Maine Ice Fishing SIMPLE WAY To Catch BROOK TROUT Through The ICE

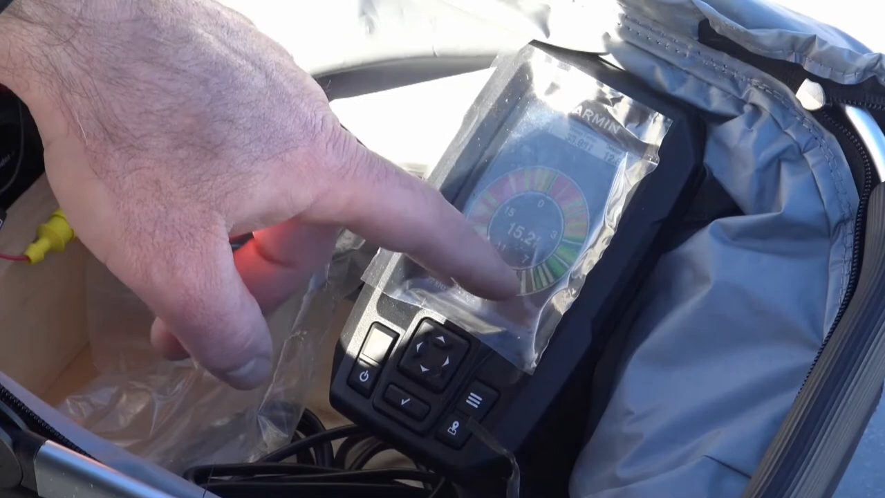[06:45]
I think these lines right here are, there's some activity right there, some flashing going on. Yeah.
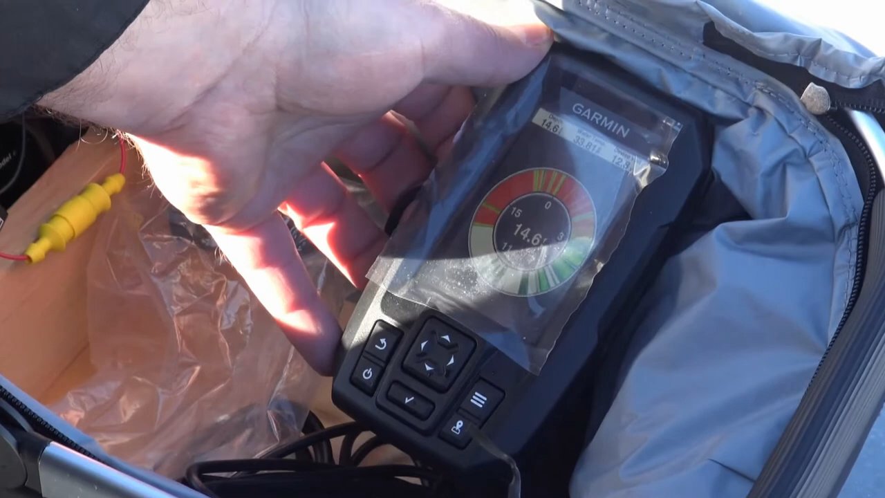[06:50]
14 and a half feet. Oh, what do we got? So it went from 14 and a half to 21 feet to 14 and a half.